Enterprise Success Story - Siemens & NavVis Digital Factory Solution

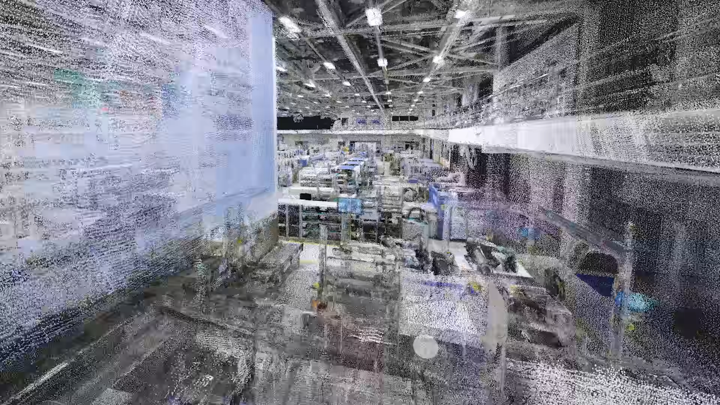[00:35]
factory so that I have a digital twin how it is from my factory
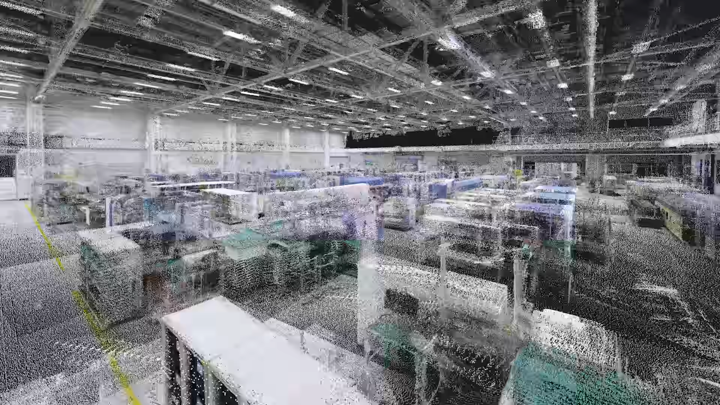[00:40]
directly that was my starting idea and with a point cloud
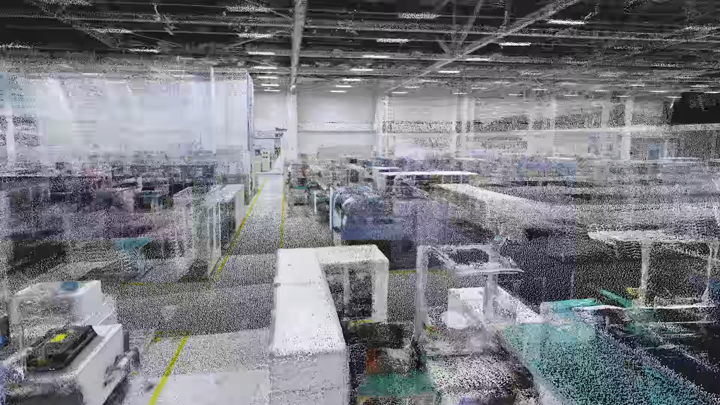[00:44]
I want to implement